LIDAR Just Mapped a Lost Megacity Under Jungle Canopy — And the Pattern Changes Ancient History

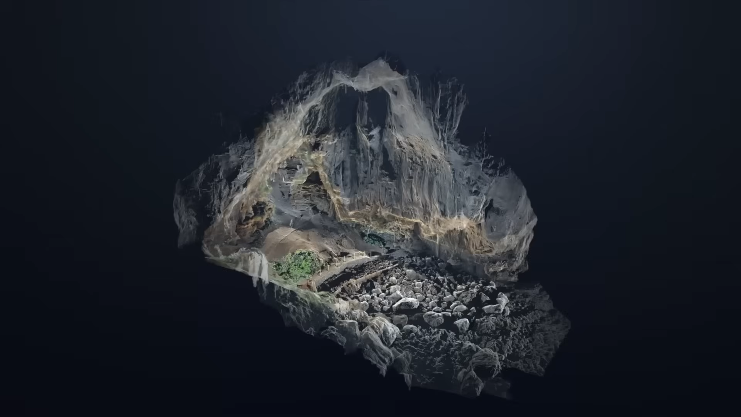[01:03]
a technology that pierces jungle canopies with laser light to expose the hidden geometry of the land.
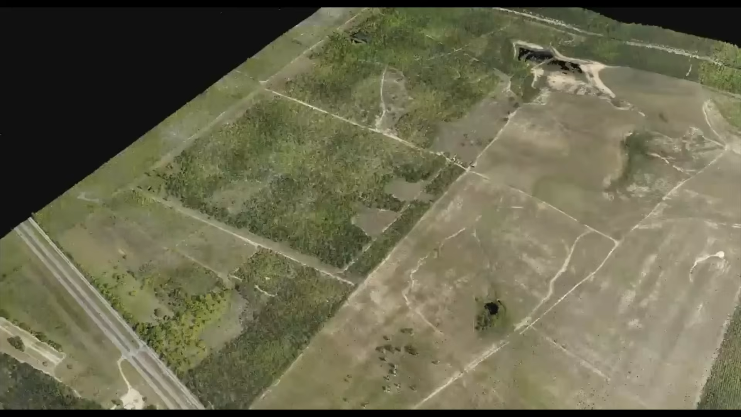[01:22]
Buried in that data he suspected lay traces of an ancient world forgotten by history. After weeks of searching, he found it.
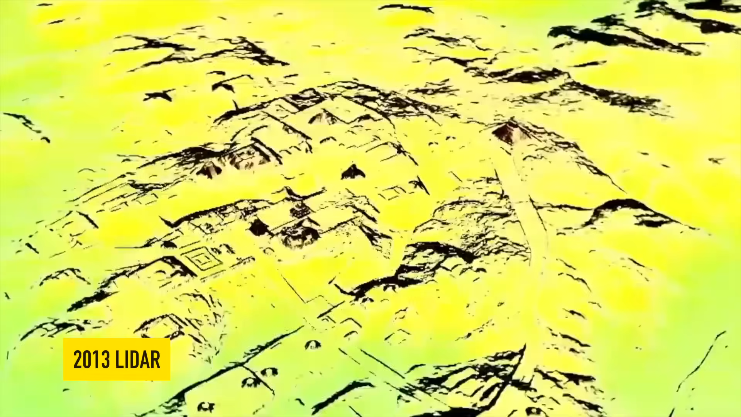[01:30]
A 2013 LIDAR survey, originally conducted for environmental research in Mexico's tropical forests.
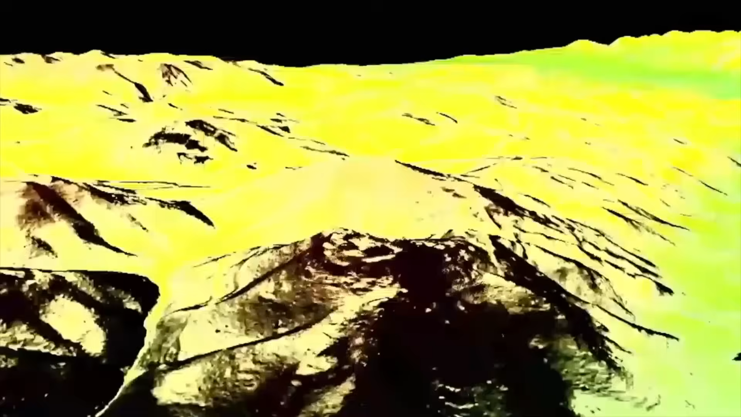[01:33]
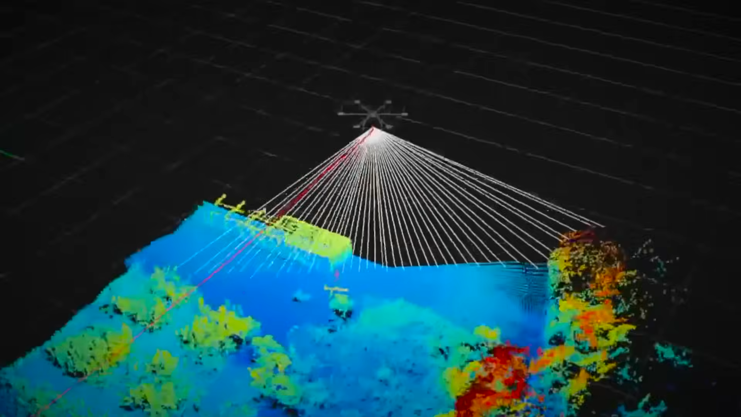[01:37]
This raw data held millions of laser points mapping every contour of the jungle floor.
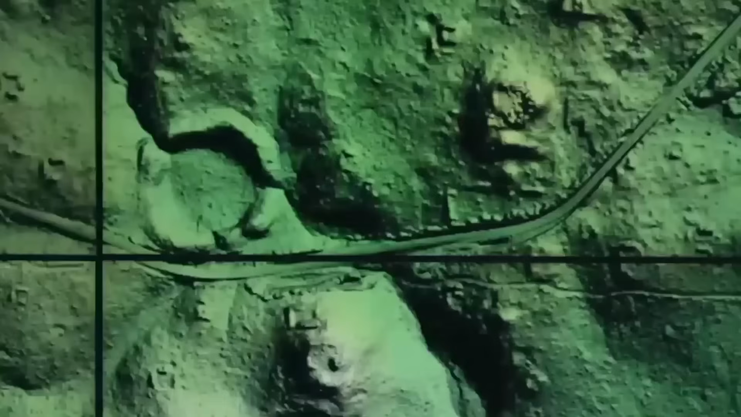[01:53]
Lines became edges, edges formed rectangles,
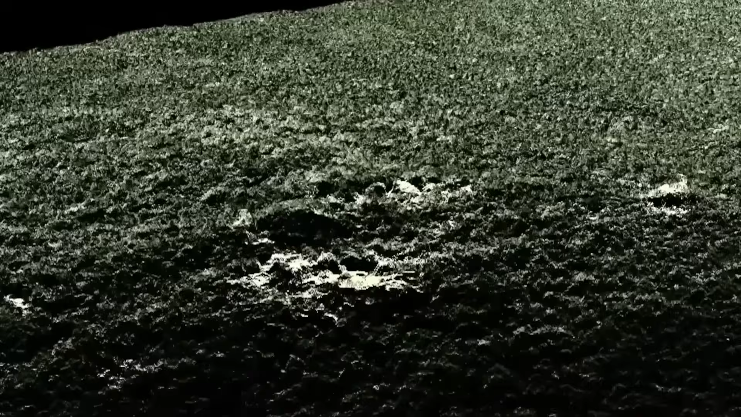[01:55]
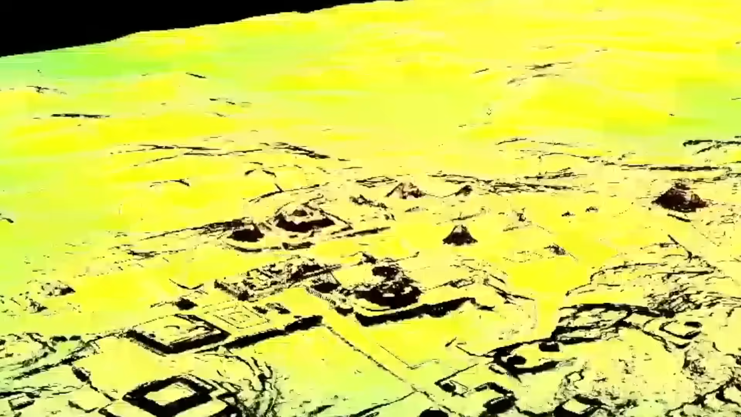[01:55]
and rectangles stretched into platforms and corridors.